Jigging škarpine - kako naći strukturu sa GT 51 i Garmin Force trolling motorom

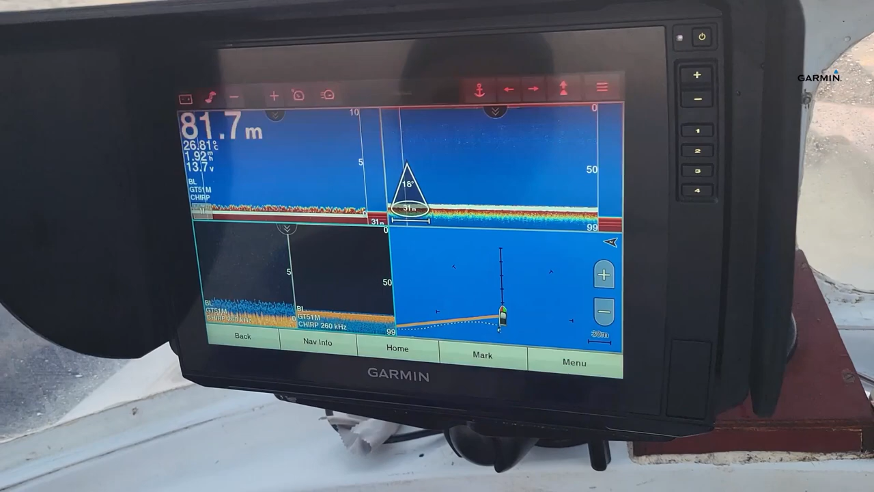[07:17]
On screen: depth 81.7 m
Znači, on ima ovdje ove shortcut brze gumbe. I tu sad imam dvije različite verzije.
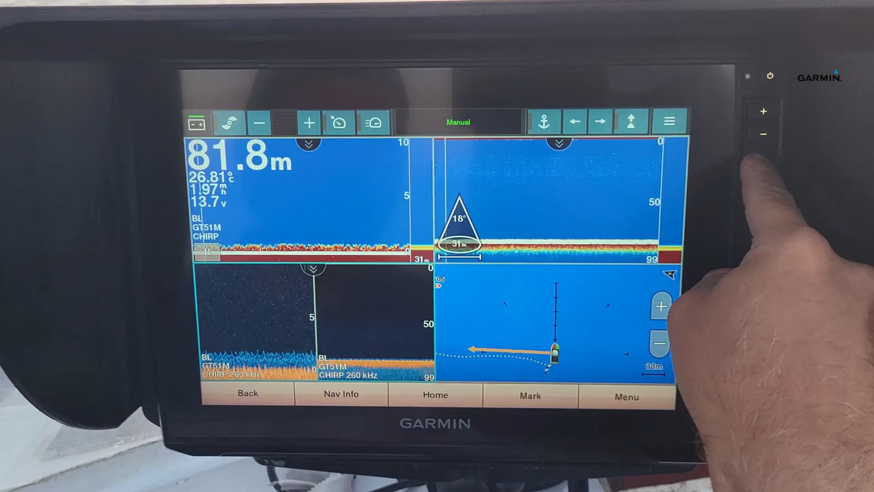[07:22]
On screen: depth 81.8 m
Znači, jedna mi je podijeljena, znači, na standardni sonar,
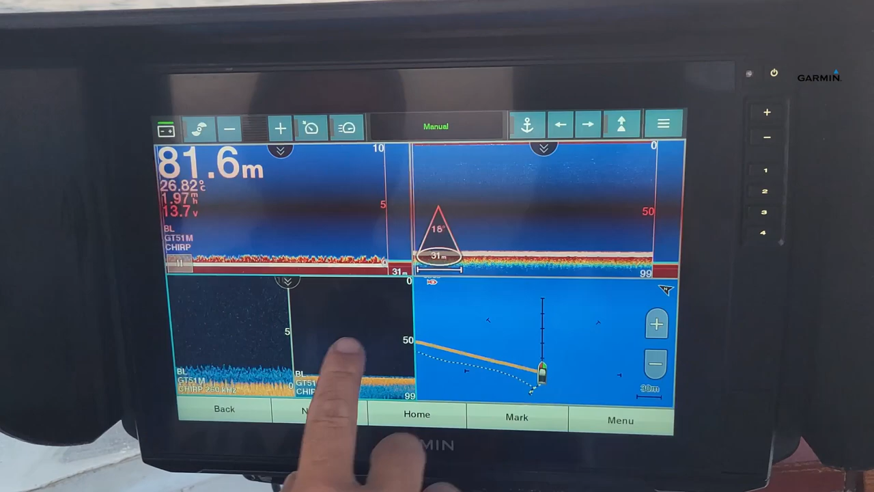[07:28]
On screen: depth 81.6 m, water 26.82°C
clear view i mapa, a na drugom imam side view.
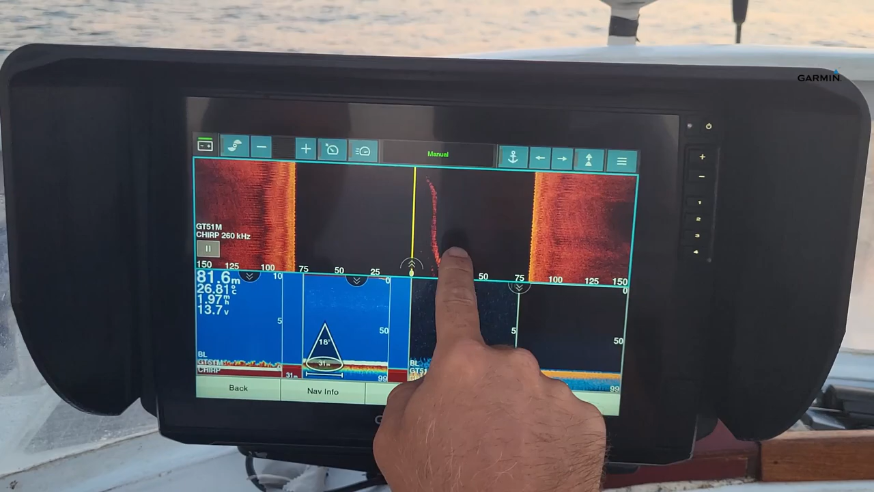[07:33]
On screen: depth 81.6 m
Znači, side view je kod traženja strukture možda i najbitniji alat,
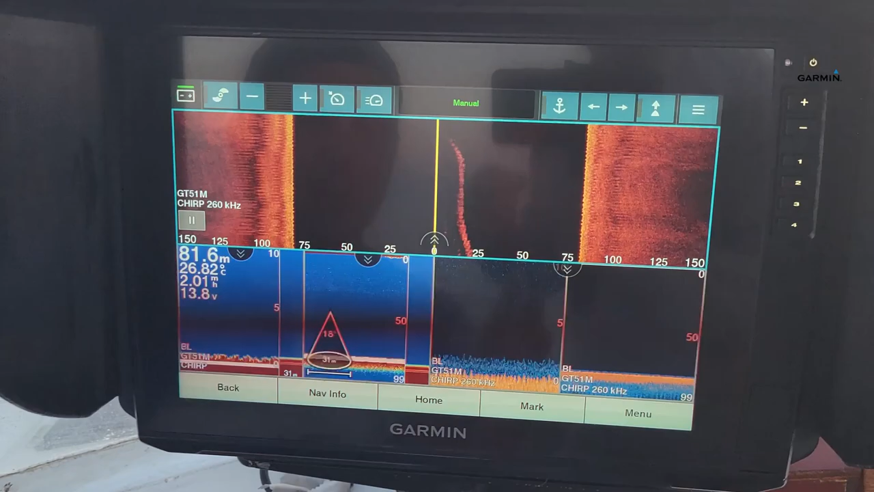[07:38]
On screen: depth 81.6 m, water 26.82°C
mislim, svi su bitni, ali evo krenimo redom.
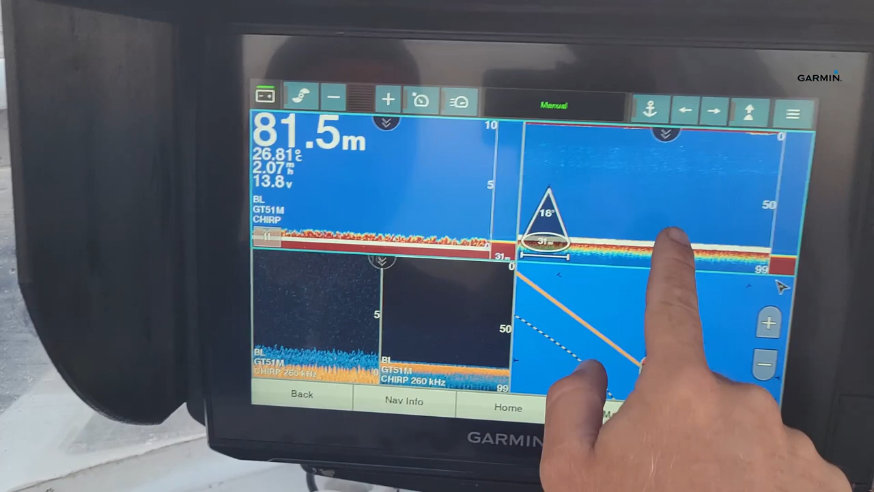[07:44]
On screen: depth 81.5 m
Znači, prva postavka je standardni 2D sonar.
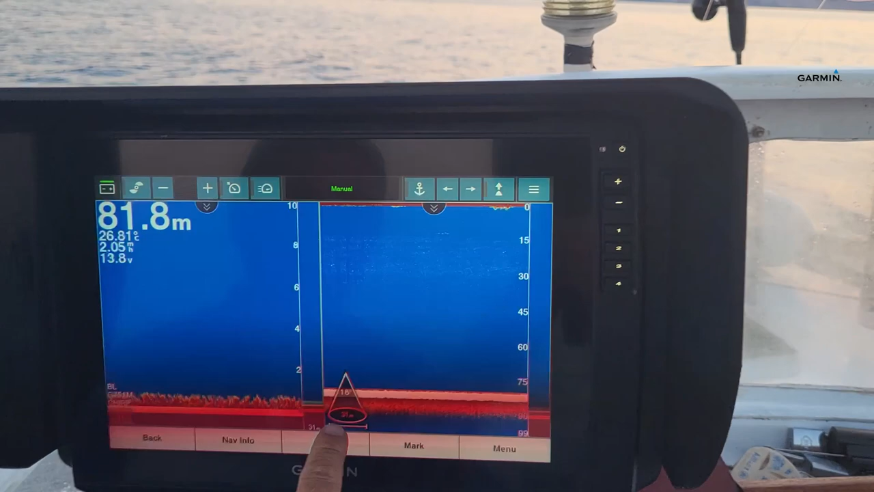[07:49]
On screen: depth 81.8 m
Cool stvar u vezi ove GT51 sonde što i na ovom A-scope-u pokazuje koliki je promjer na dnu.
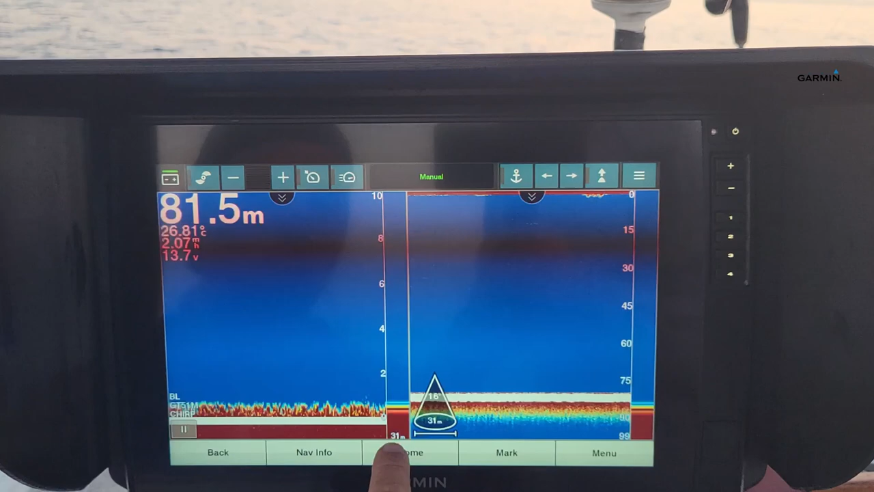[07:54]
On screen: depth 81.5 m, water 26.81°C
Znači, ovdje smo 80 metara, znači
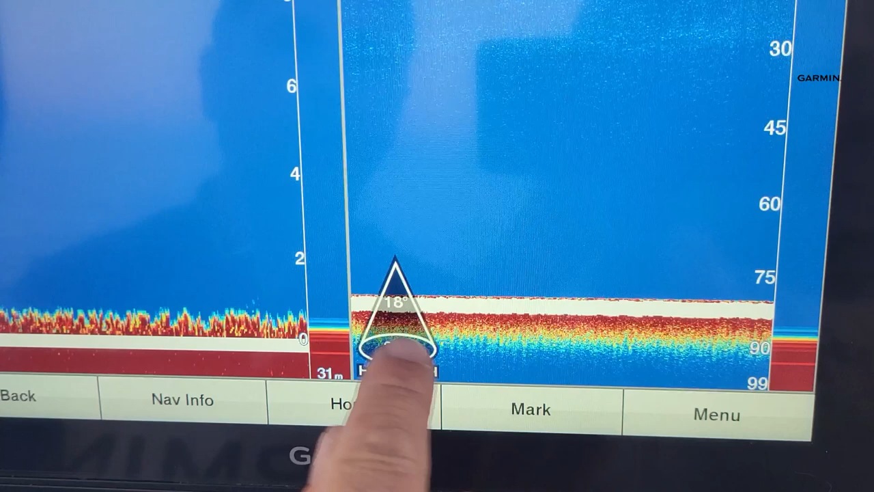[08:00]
promjer signala sonde na dnu je 31 metar, 18 stupnjeva je kut sonde.
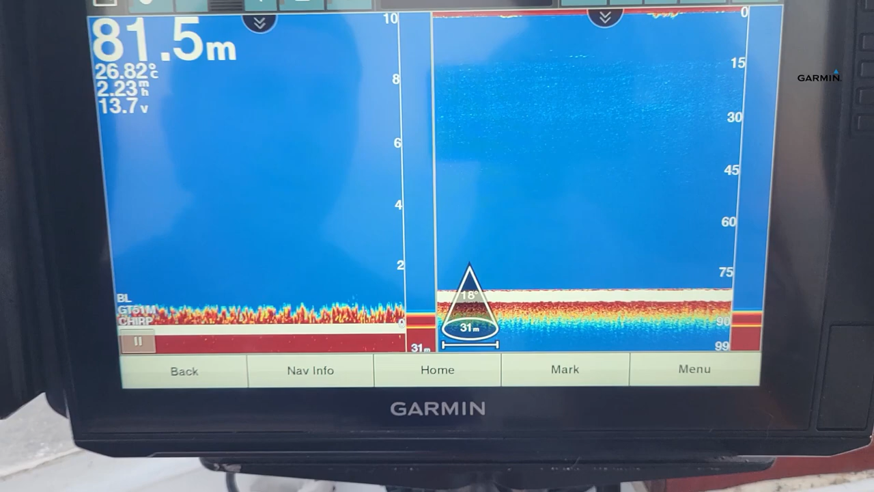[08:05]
On screen: depth 81.5 m, water 26.82°C
Znači, prva stvar koju napravim je da dignem osjetljivost.
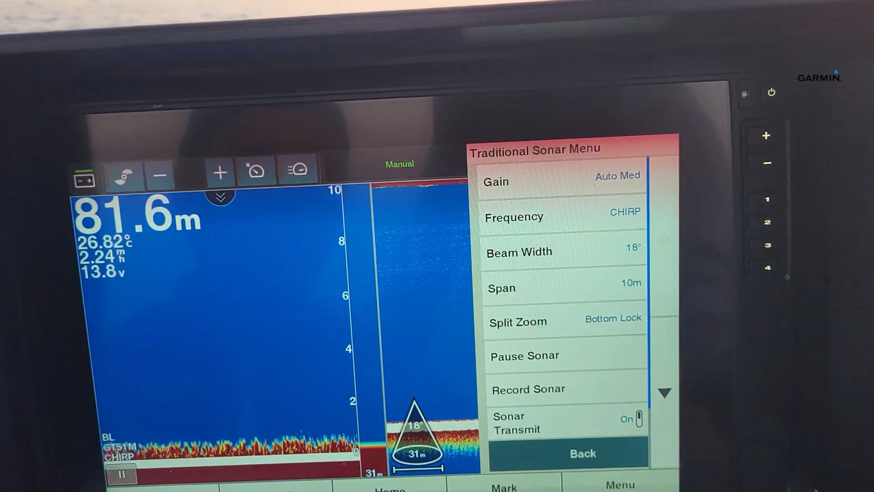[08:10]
On screen: depth 81.6 m, water 26.82°C
Znači, greška koju sam ja sam radio je što sam, znači, ovaj auto, to je jedno koliko,
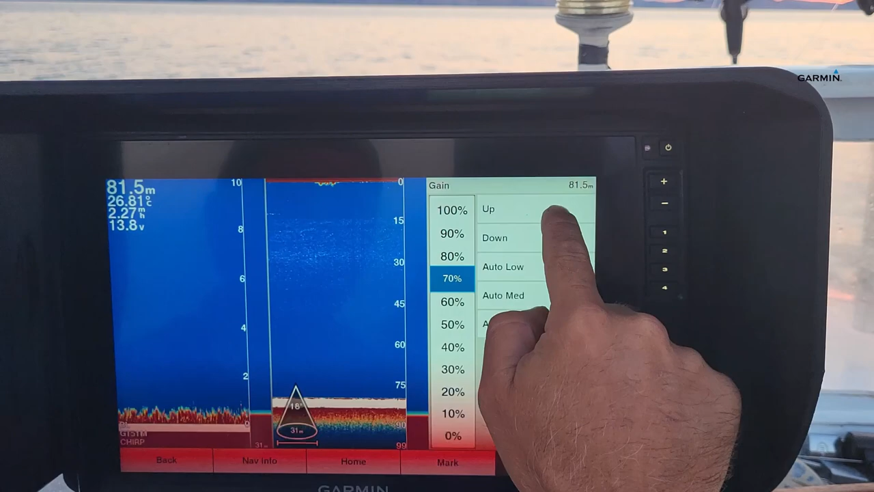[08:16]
On screen: depth 81.5 m
70%, znači, slobodno ga možete dignuti na preko 80%.
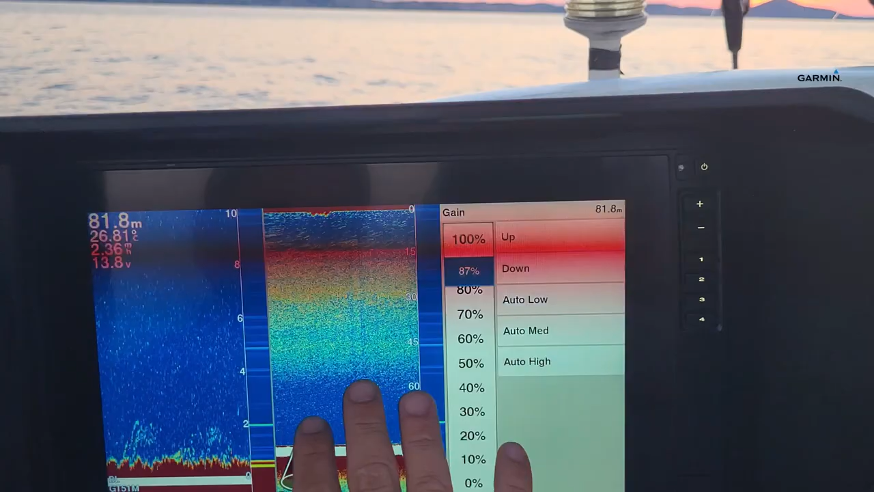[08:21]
On screen: depth 81.8 m
Znači, nema veze što ovaj stupac sloja, ajmo reći, gori pod navodnicima, ima puno šuma, ali poanta je da ovdje vidite.
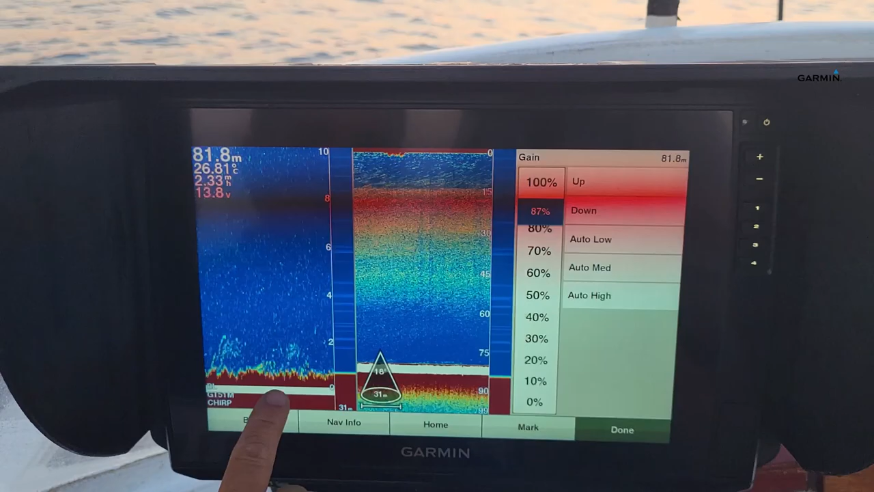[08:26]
On screen: depth 81.8 m
Split ekrana, se, znači,
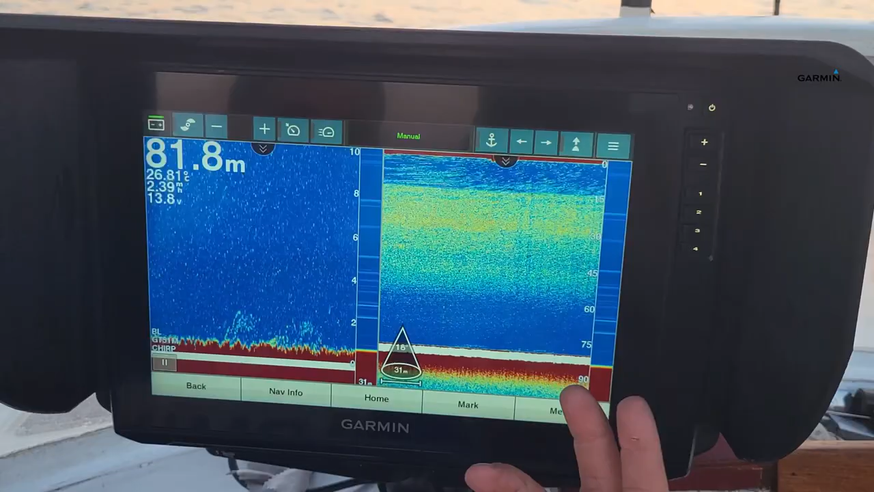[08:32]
On screen: depth 81.8 m
uvijek se radi gotom split ekrana, znači, evo, tu imamo cijeli stupac vode, a ovdje je,
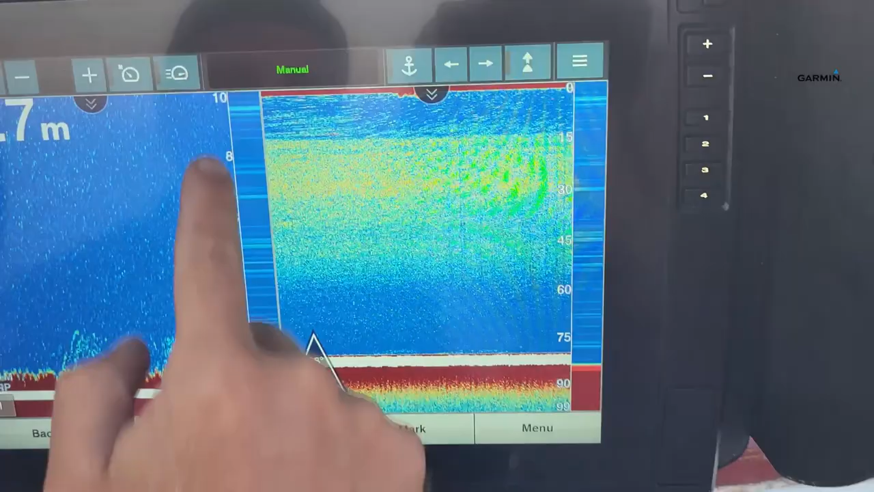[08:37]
znači, samo 10 metara do dna, to se može i smanjiti, znači ovdje je spen 10, znači možemo to smanjiti i na 7 metara.
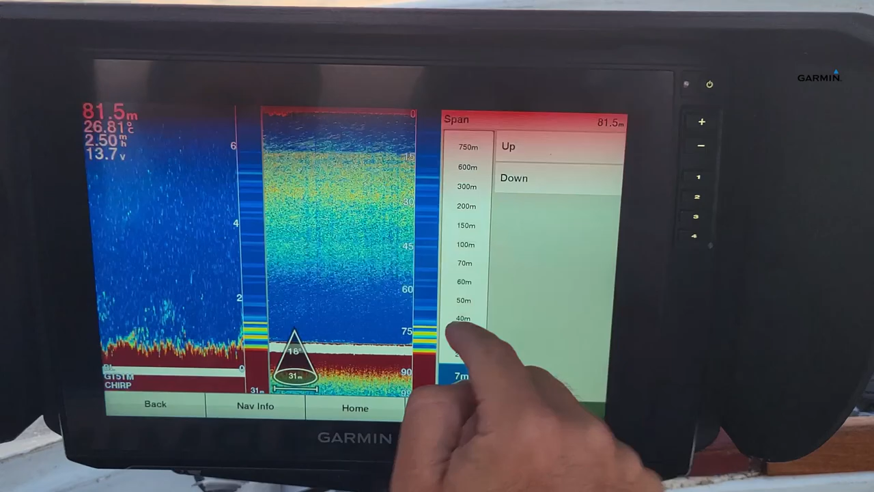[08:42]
On screen: depth 81.5 m, water 26.81°C
Evo, znači ovdje sad već imamo signal dobre ribe. Ovoga. I evo, znači poanta je, znači kad se vozim u ovom modu, kad tražim zaklon,
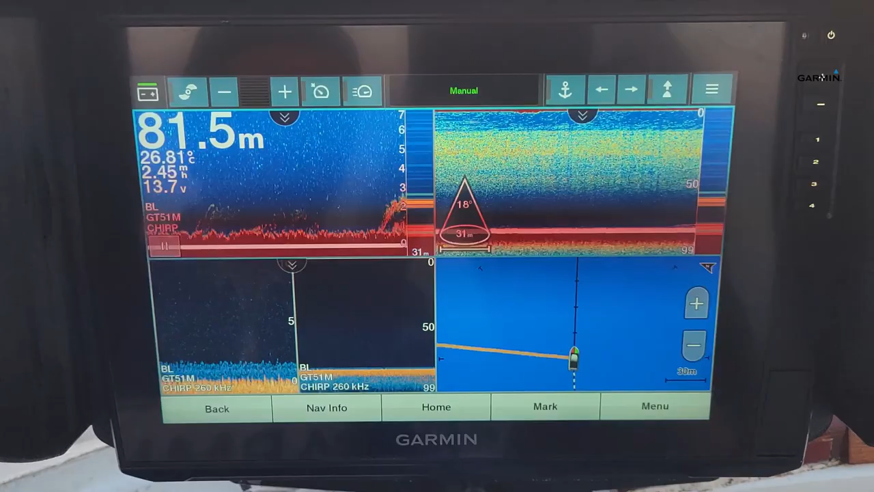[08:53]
On screen: depth 81.5 m
ovo su dobre, ovo su dobre kvake, by the way.